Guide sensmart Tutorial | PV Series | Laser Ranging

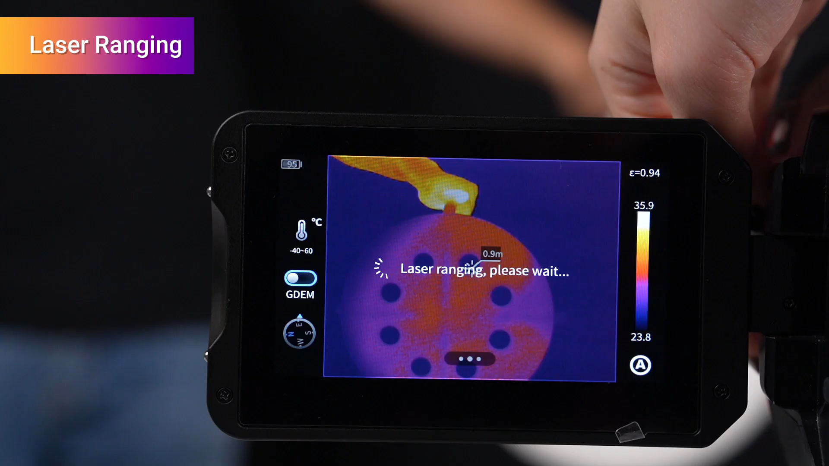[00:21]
distance parameter will be displayed on the screen
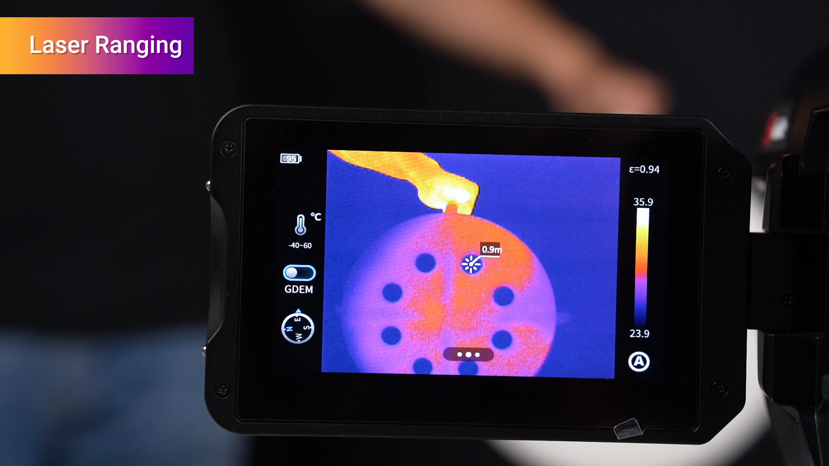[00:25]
in addition to laser ranging it can also measure the length of the line segment and
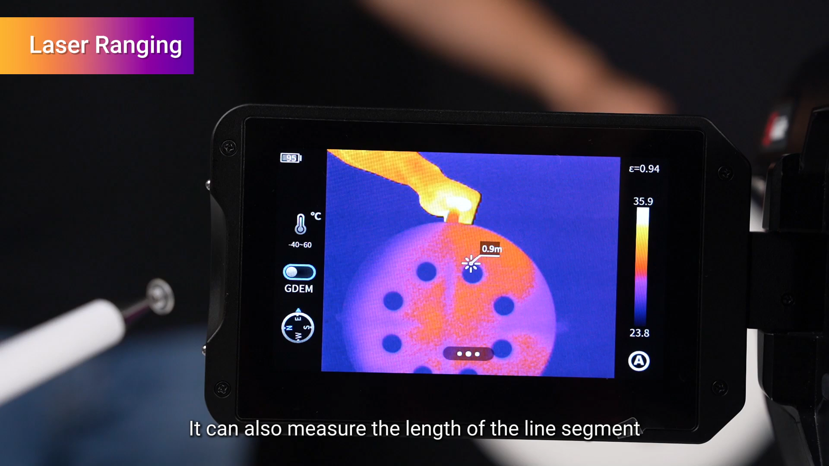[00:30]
the area of rectangles and circles for example how to measure the length of
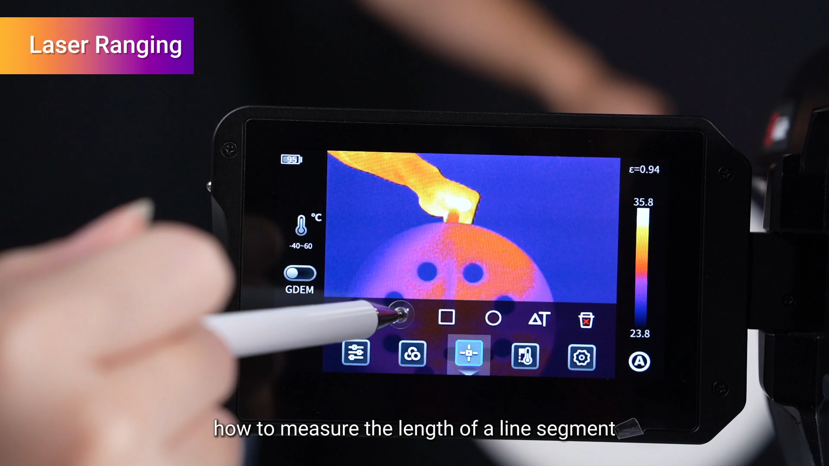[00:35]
a line segment add a line analysis target select the line analysis
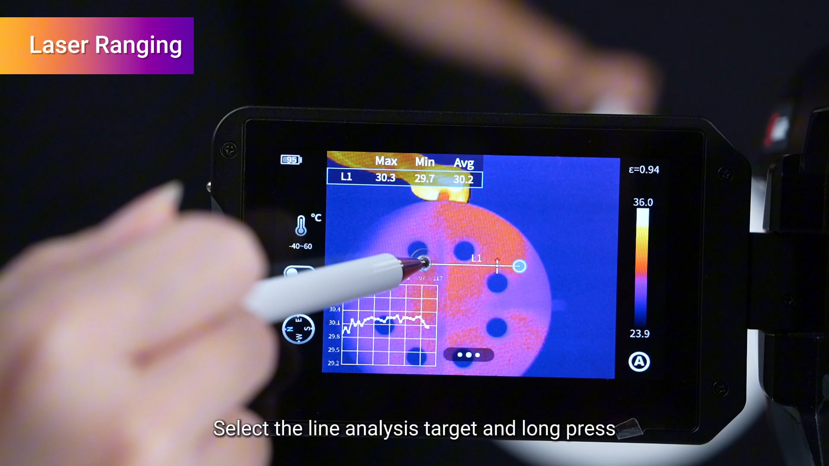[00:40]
On screen: max 30.3°C, min 29.7°C, scale top 36.0°C, scale bottom 23.9°C
target and long press the settings menu will appear turn on the
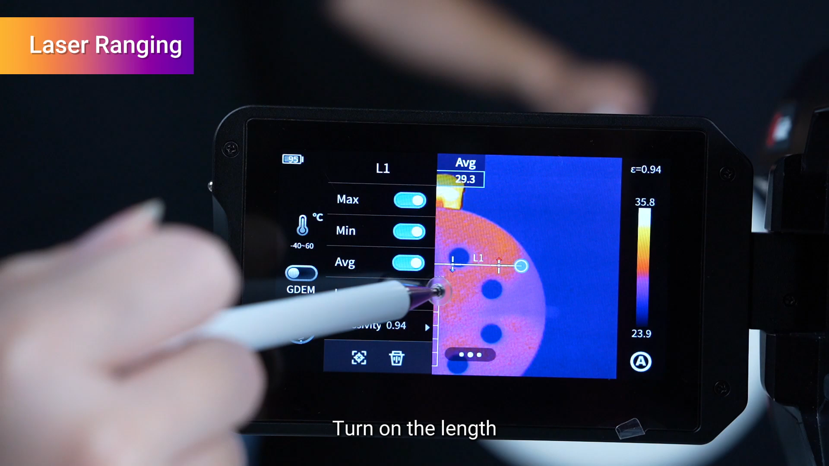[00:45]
length if it is a rectangle or circle analysis target long
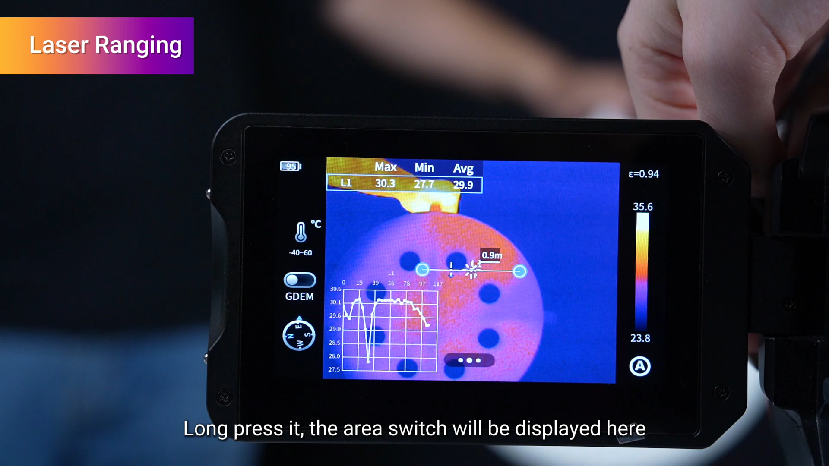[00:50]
press it the area switch will be displayed here turn on it to start measuring